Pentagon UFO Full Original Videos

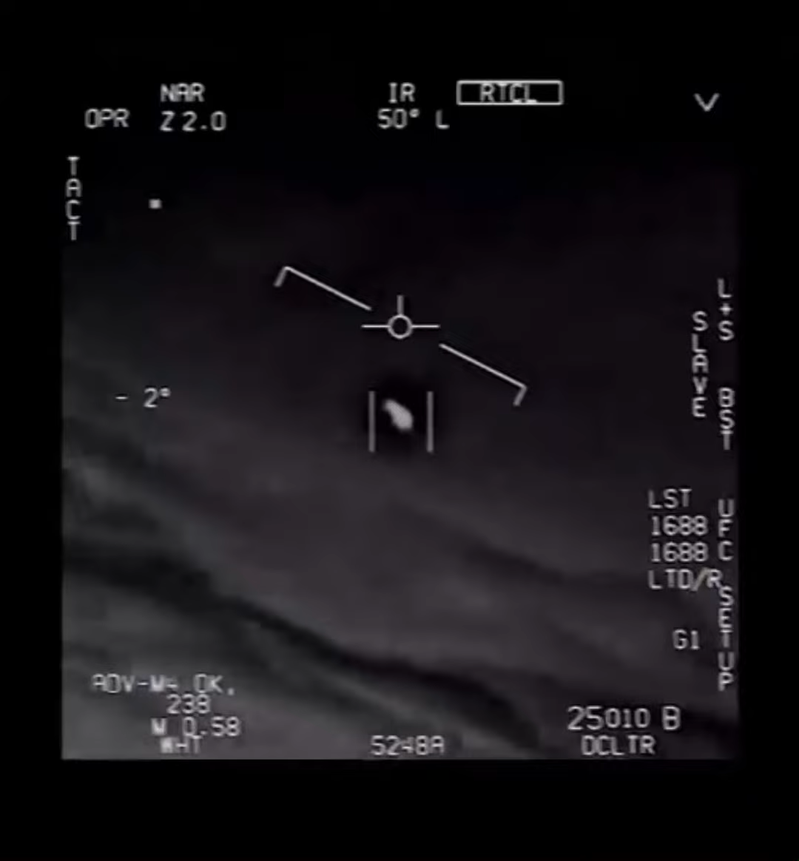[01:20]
fleet of them. Look on the ASA. My gosh. They're all going against the wind. The wind's 120 knots from the west. The whole thing, dude.
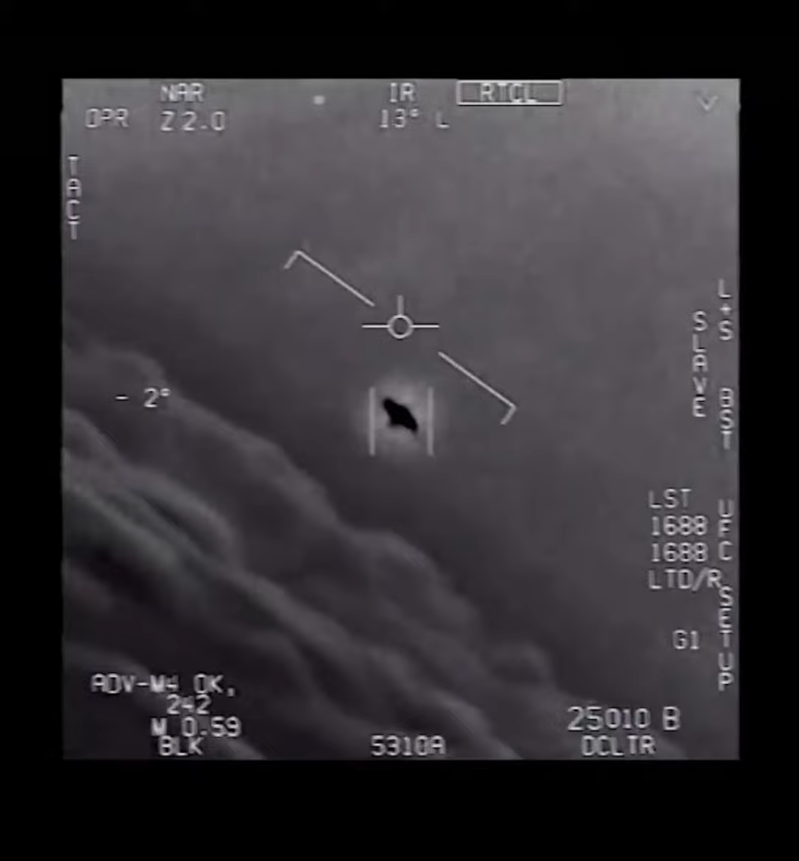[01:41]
That's not our LNS though, is it? It's not. It is the LNS, dude. Well, if there's like... Look at that thing! It's rotating.
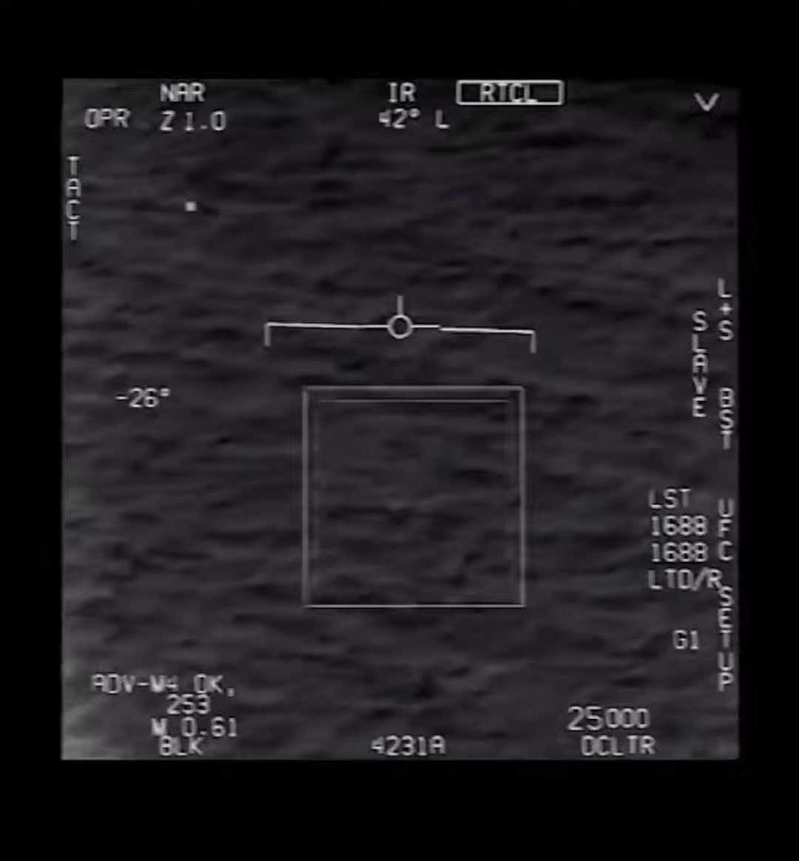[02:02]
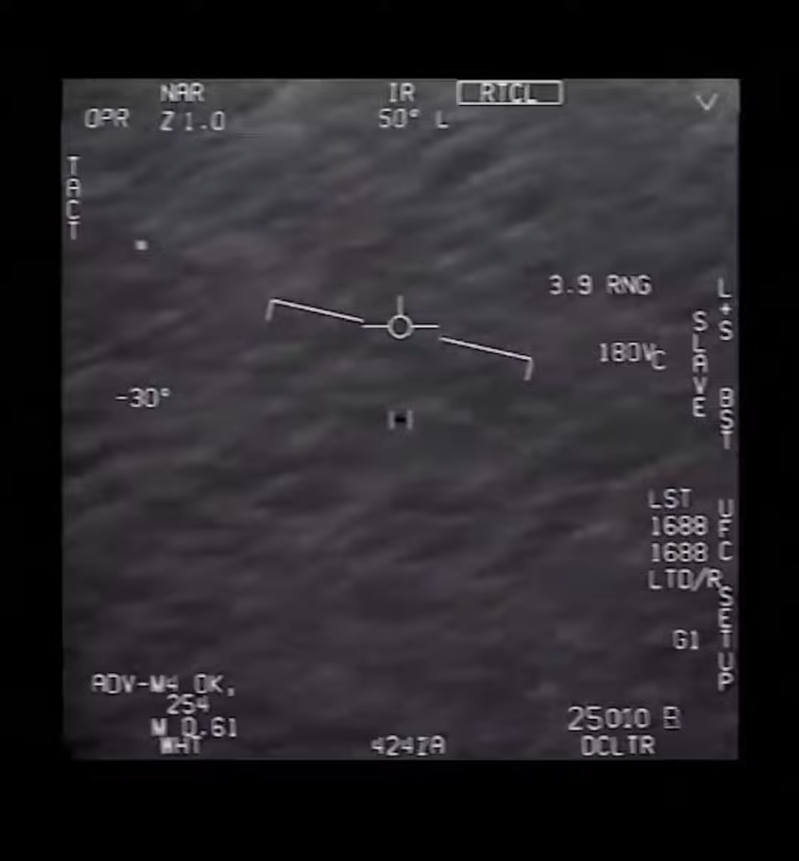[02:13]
Oh my gosh, dude. Wow, look at that. Look at that. What the f***?